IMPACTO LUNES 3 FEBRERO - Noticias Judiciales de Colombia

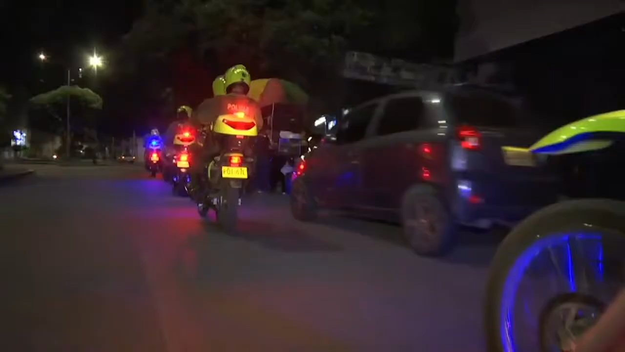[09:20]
En Bucaramanga, así siguen los patrullajes todas las semanas y durante toda la semana,